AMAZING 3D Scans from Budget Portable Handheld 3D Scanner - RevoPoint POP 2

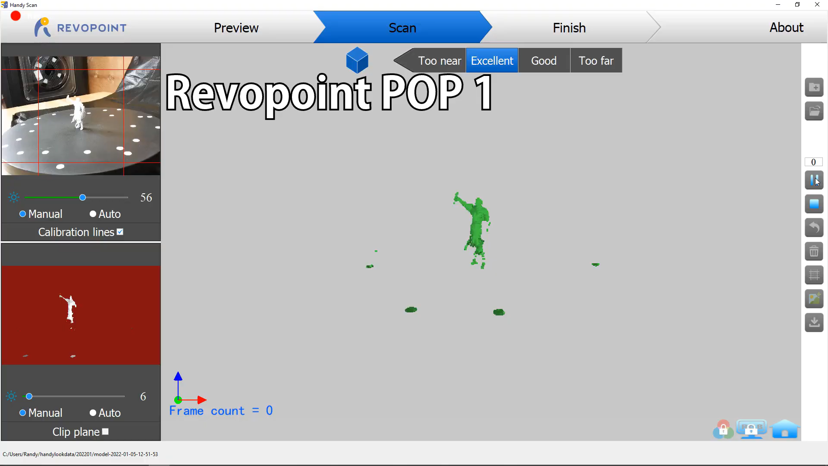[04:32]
seeing that when I tried doing that,
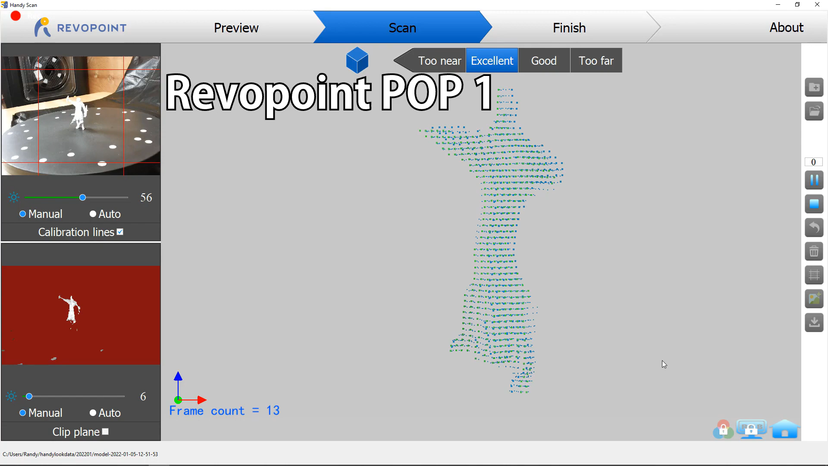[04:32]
it just couldn't pick up anything really. And it would just lose tracking.
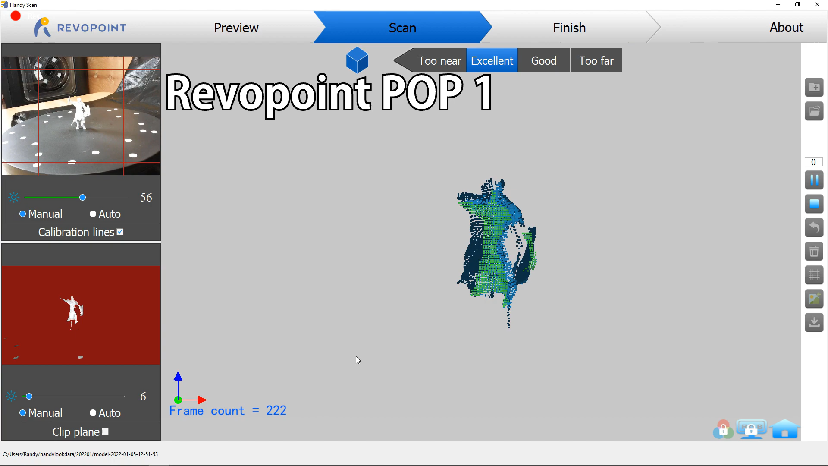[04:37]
It was just too small of an object to scan.
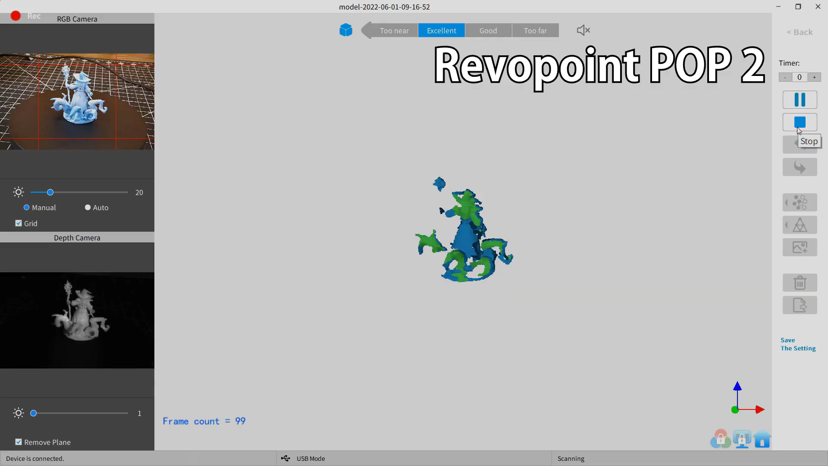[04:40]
And on the Pop 2, it did have an easier time picking this up, even though it is a smaller object.
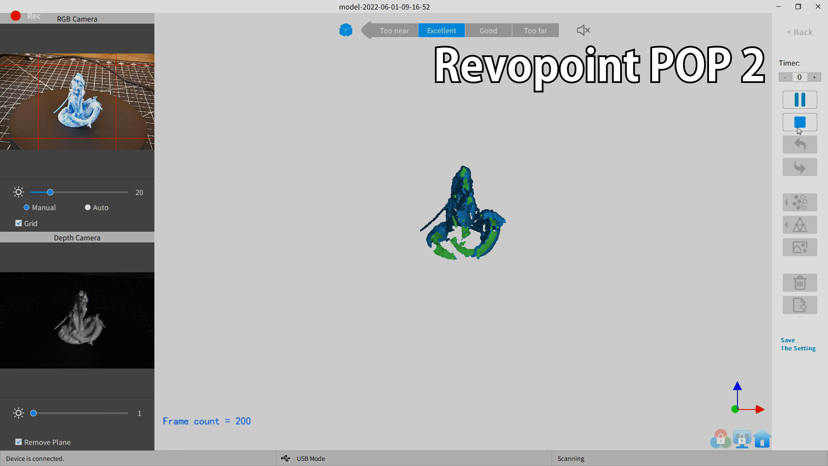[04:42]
That being said, it still was not perfect by any means.
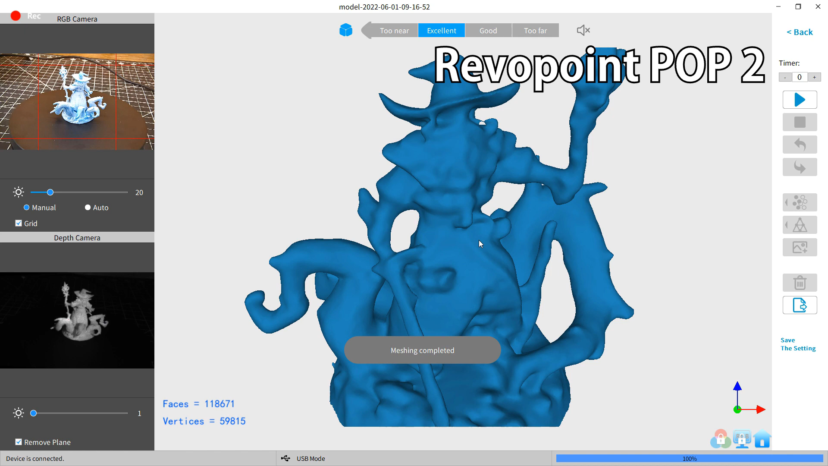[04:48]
But I was surprised by some of the smaller bits of this that it did pick up. And honestly, this scanner is not meant for small objects like this.
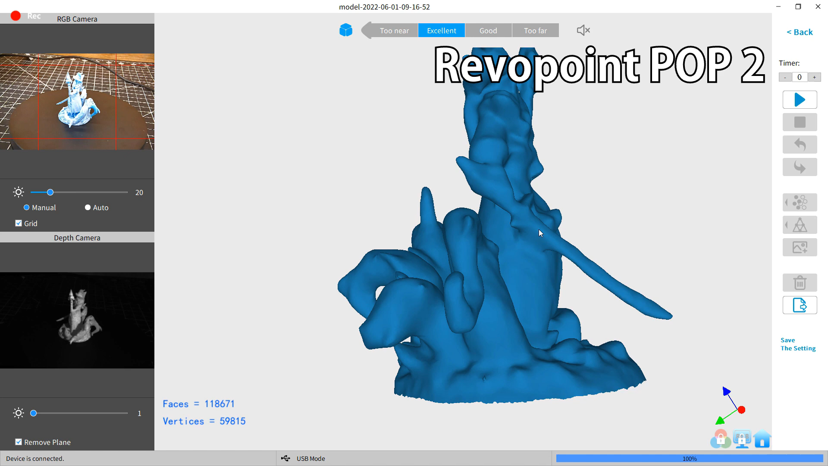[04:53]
It's meant for like more medium-sized to large objects.
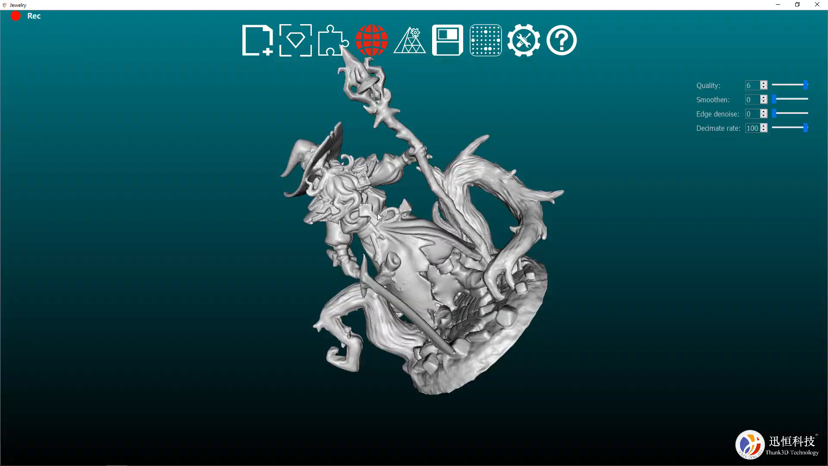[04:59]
And just as a comparison, here is a scan on a $6,000 jewelry-grade 3D scanner.
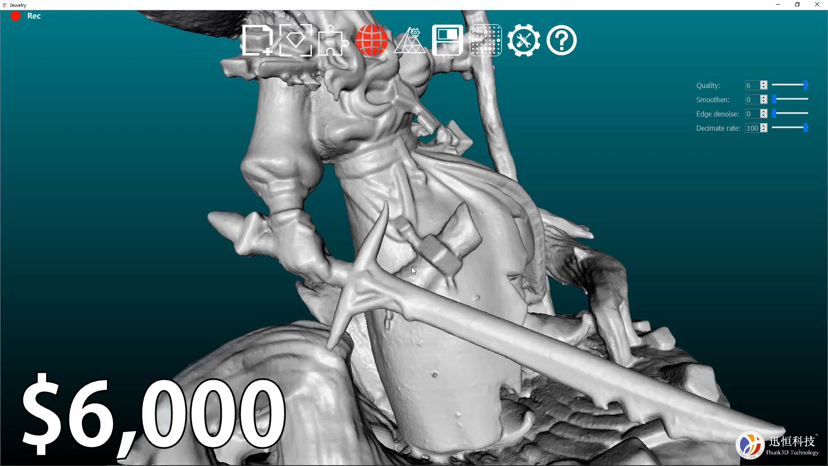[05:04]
And as you can see, it can pick up just about every little detail. But it's about, I don't know, 10 times the price as this.
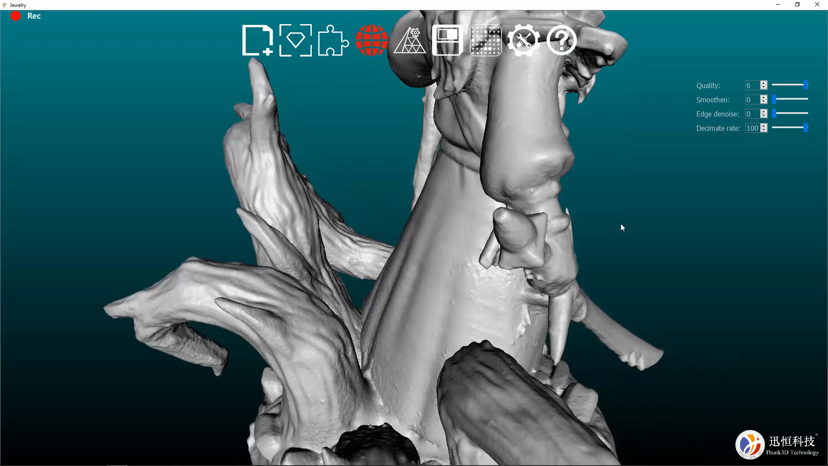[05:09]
And this is only limited to small objects, nothing bigger than 80 millimeters.
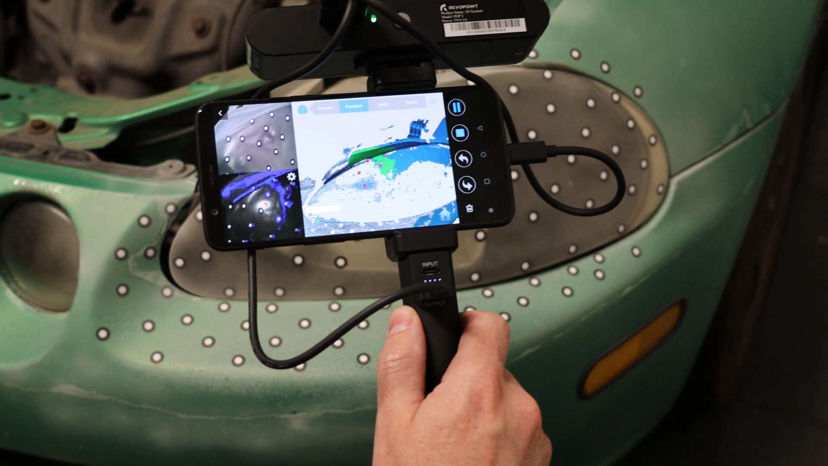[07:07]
let it make it point cloud, and then start a new scan, and then kind of piece them all together. And here's my first scan, which looks pretty good. And you can do everything that you could on a computer with this on your phone.
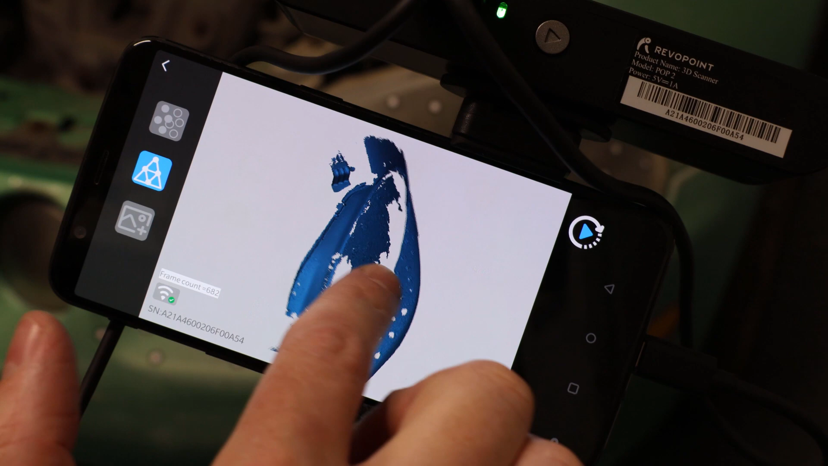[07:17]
The only downside I've found so far is it eats your battery with all the processing power it's using. So I'm going to do another scan or two and then throw it over to my computer so we can get a better look at it. And here we go.
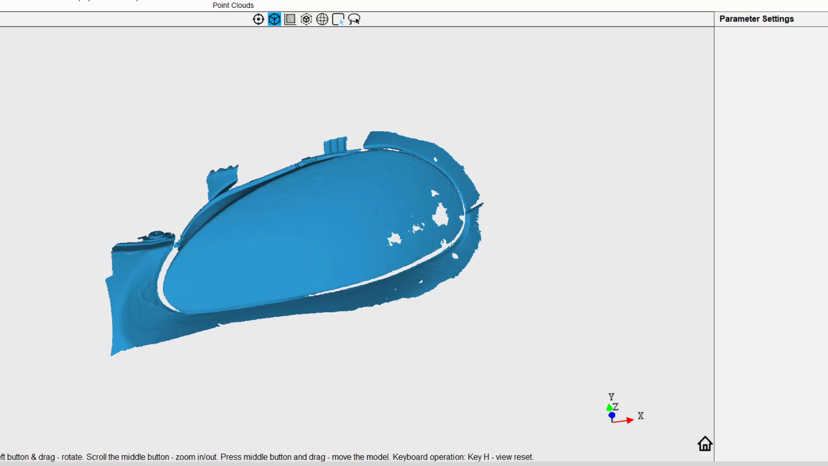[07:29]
So I had to stop the scanning early because my phone was at 3% and I didn't want to lose everything, so I just stopped it where it was.
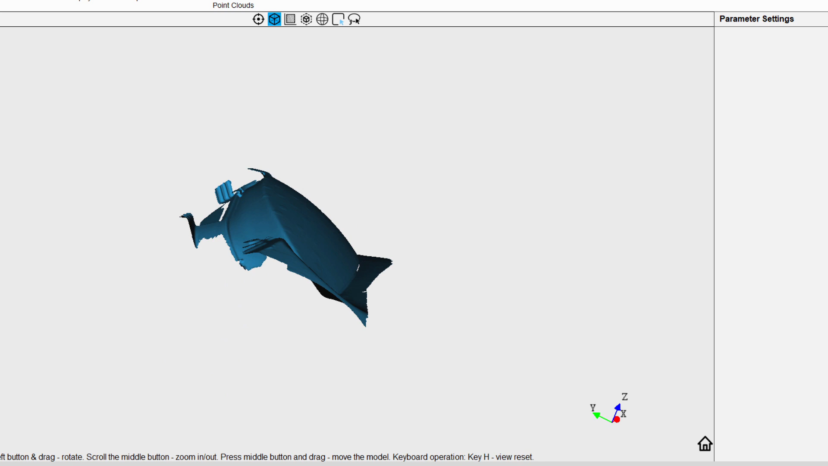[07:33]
And even with the holes in the lens, this is good enough for what I would be using it for, seeing that I just need the shape of the lens.
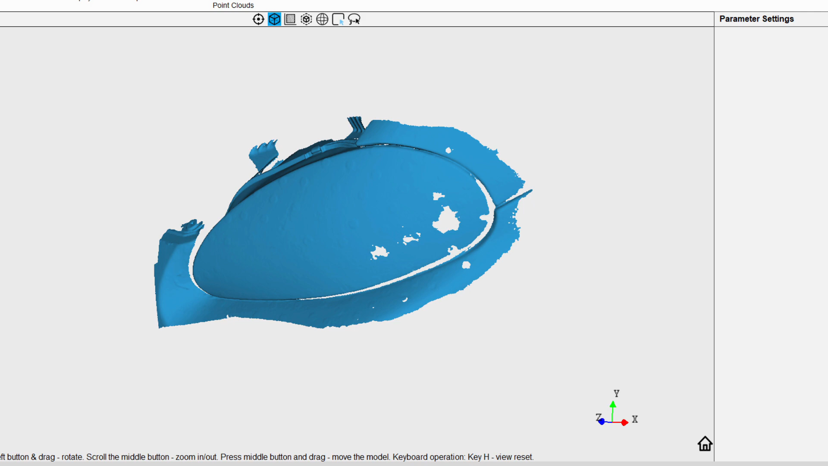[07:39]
And this came out pretty good for a quick 10-minute scan. And if I zoom in, you can even see the little raised marks from the stickers.
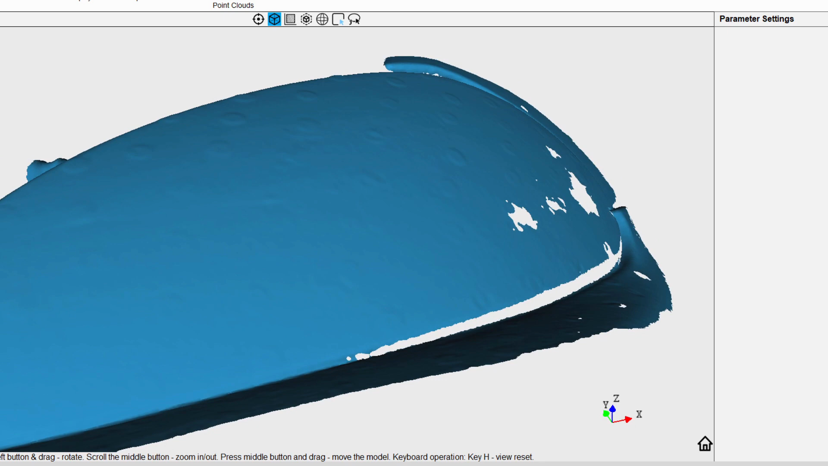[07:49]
So not bad, and I'm pretty impressed with that. I didn't lose any tracking on it when I was working with it either.
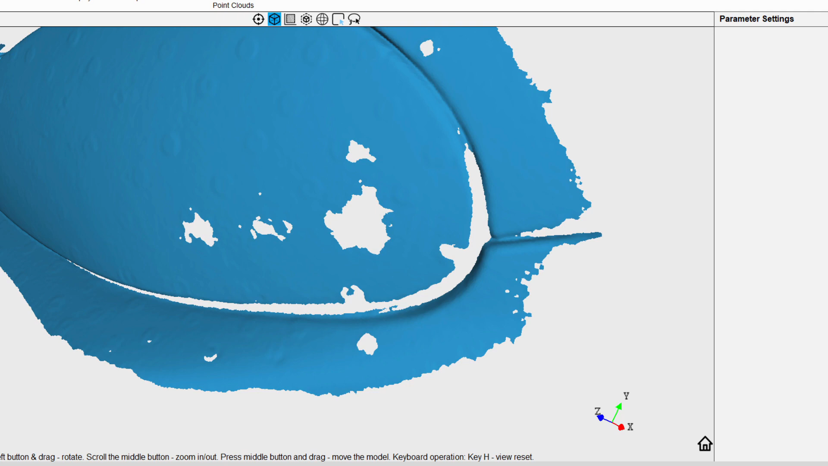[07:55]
So you could totally use this for prototyping new parts for cars or making replacements.